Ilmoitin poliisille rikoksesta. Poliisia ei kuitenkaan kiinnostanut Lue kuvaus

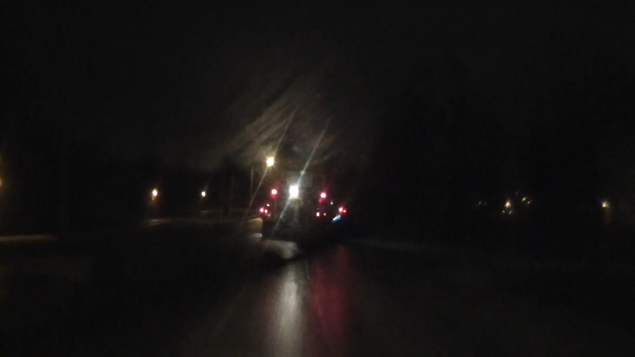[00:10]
Eli tota, no ensin nää paskapäät saatana oikeesti suolaa ihmisten autot ja rikkoo ne. Ja sitten millähän oikeudella se ajelee vielä ylinopeutta. Semmosta tuntuu kummalliselta. Mun tekis mieli selvittää ton auton rekisterinumero, mut ku eihän tääl perkele sitä näe. Missään, että toivottavasti mä sen jumalautan nään jostain.